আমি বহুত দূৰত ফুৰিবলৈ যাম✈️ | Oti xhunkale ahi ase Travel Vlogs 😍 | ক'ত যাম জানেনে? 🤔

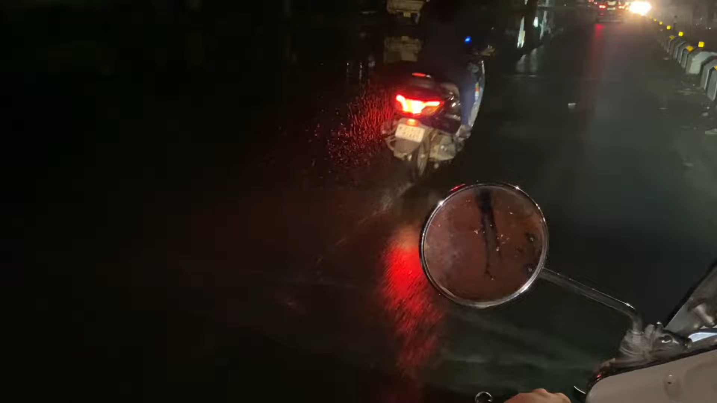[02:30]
পাগল নাকি, পাকি পড়ি লাহে লাহে যাব নোৱাৰে, পানি ছটিয়াই গৈছে,
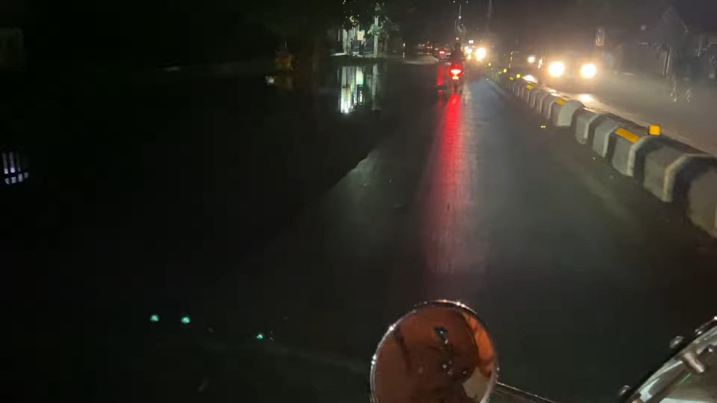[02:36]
বাপৰে দেখিছে নাই পানি চানি একে গোটেই এরিয়াকে পানীয়ে পানি হৈ আছে।
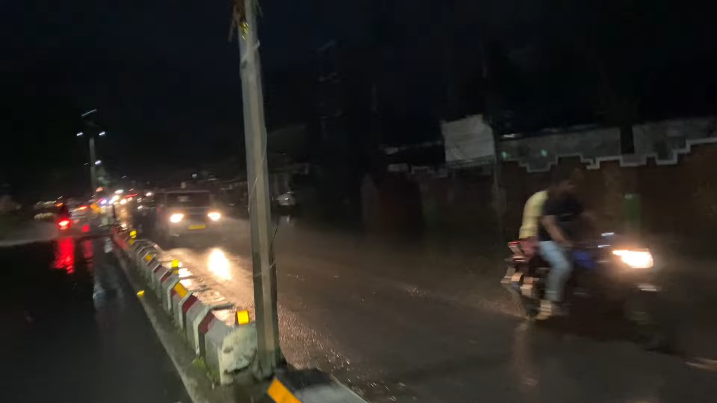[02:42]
এইখিনিতে এইখিনিতে এতিয়া অকণমান পোহৰ থকা হয় দেখাব পাৰিলোঁ হয়, একে ডাঙৰ ডাঙৰ দুডাল গছ পৰিছে এইফালে উভালি গৈছে মানে।